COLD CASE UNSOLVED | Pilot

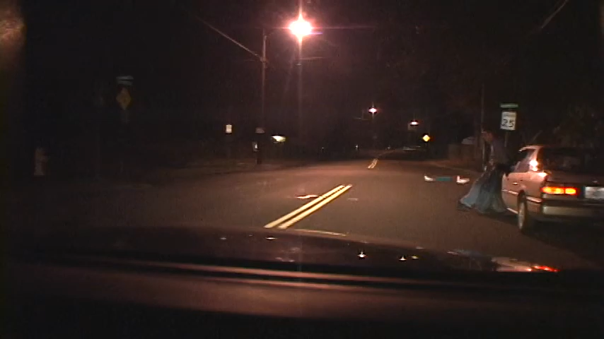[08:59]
And I could see a body in the street. So now I'm thinking, did somebody get hit by a car?